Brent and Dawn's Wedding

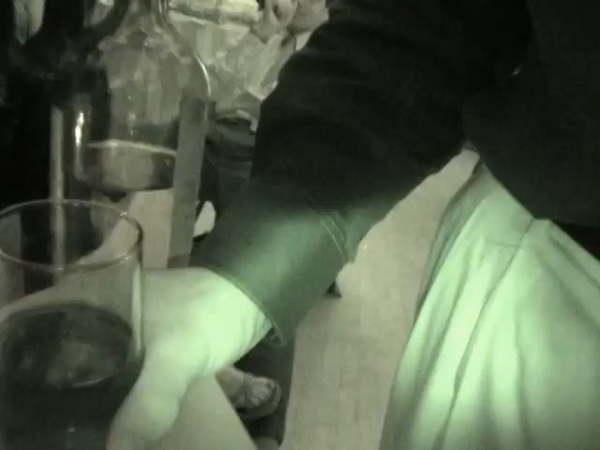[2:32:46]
Night vision, unicorn. What's that? Is night vision better? This is what I recorded in all day long.